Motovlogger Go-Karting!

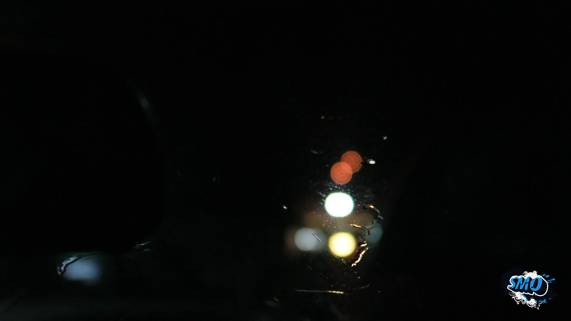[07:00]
That is a boat, which the camera's not gonna focus on. Take me home.